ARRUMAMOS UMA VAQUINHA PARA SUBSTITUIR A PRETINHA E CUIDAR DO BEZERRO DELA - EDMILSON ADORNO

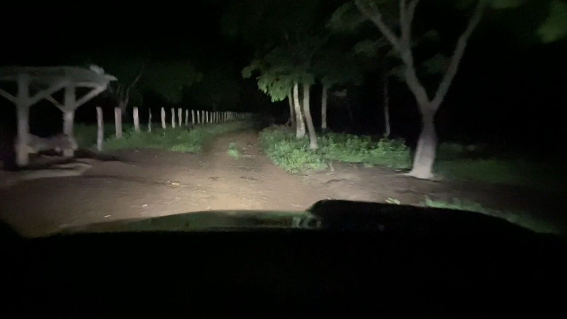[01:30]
as duas vaquinhas, no meio de umas 30 lá E eu vou mostrar tudo pra vocês lá Olha só, pessoal, tô chegando aqui agora,
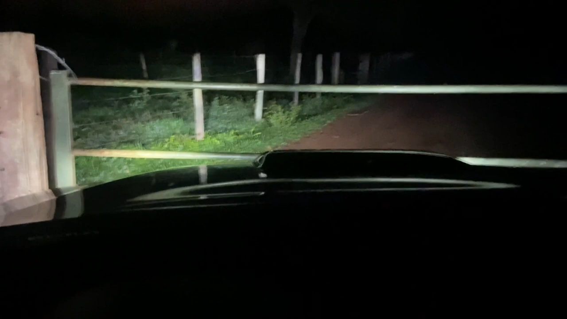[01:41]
tem uma cancela aqui, agora eu vou descer, vou abri-la e vou mostrar pra vocês tudinho, tá?